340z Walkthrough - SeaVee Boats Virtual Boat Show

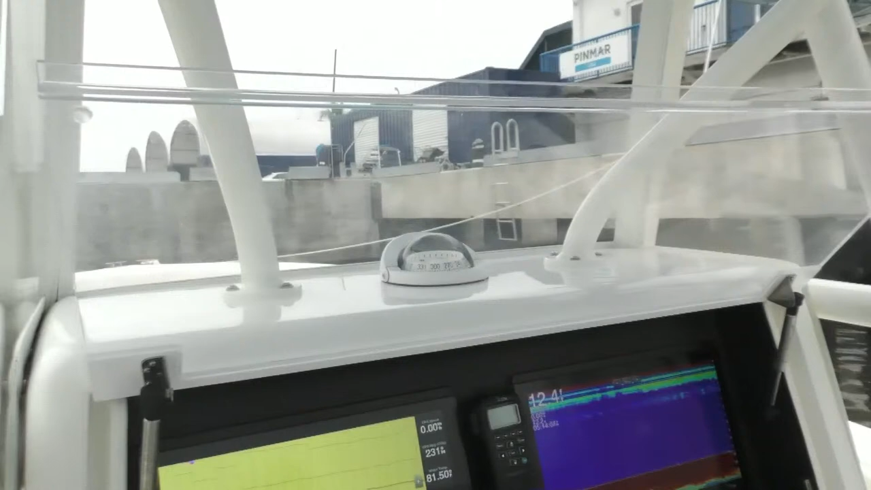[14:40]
You know, what was nice was we put all of our cell phones, wallets, shut that plexi. It's all out of the weather.
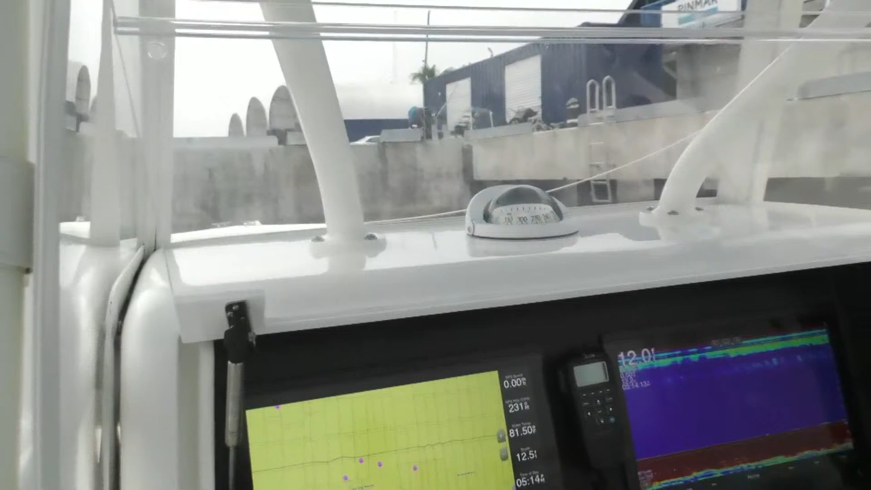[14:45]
You can run everything from the grid remote, all that staying dry.
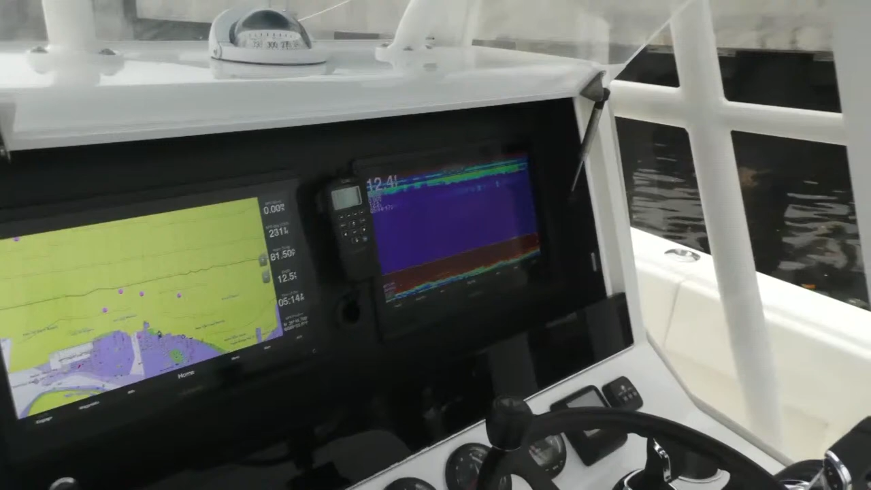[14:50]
Yesterday when we ran the boats up here, torrential storms, being able to throw my cell phone and car keys in there so I can see, you know, I'm still seeing if I'm getting calls or texts, but I got that shut because that wind was blowing in from the side.